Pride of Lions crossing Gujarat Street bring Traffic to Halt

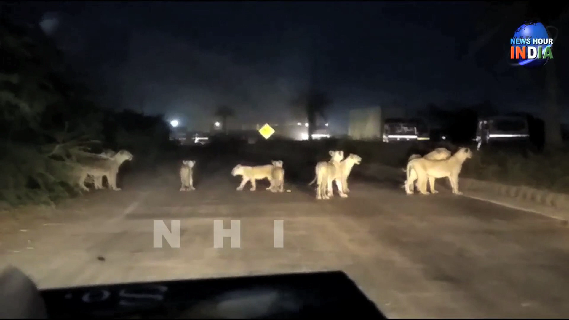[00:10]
He's a good guy. Don't look at him. They're not looking at him. There are two lions. Oh, he's a lion. Yes, two, three, two, three, two, four, two, six, seven, eight, nine, ten, 11. Bara. Bara. What are you saying? What are you saying? I'm a fool.
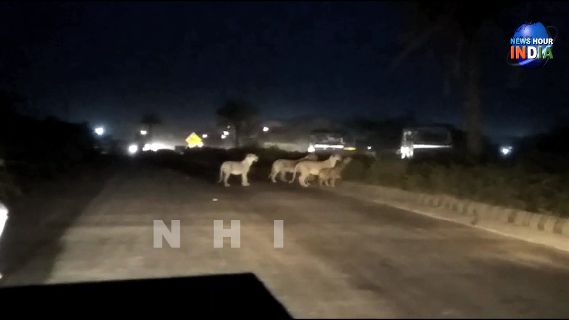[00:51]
What do I do? Look at how the lion is. The lion is.